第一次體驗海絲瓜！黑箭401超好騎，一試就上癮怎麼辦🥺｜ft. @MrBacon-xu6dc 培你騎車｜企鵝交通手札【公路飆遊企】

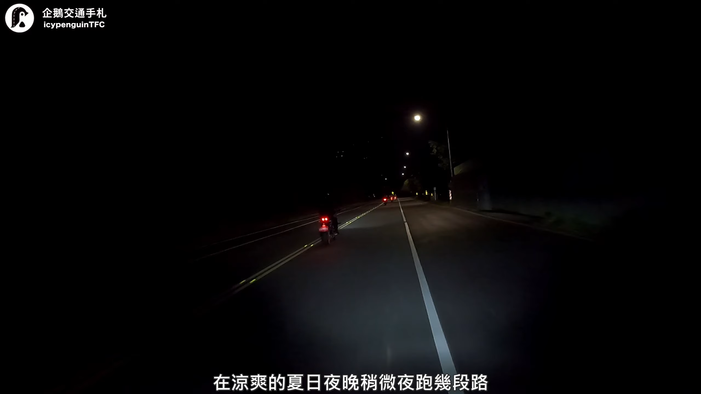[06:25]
拿到車後在涼爽的夏日夜晚稍微夜跑的極端度找個空地幫朋友練習上坡起步順便熟悉一下車子誒!
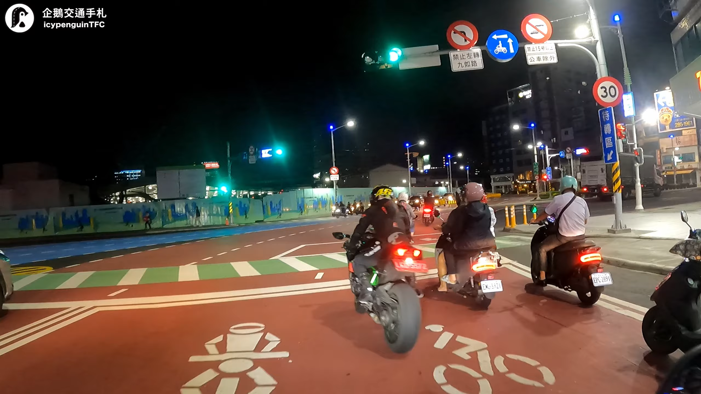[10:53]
最后在还车之前我们还去体验了一下被称为高雄滑水道的高雄车站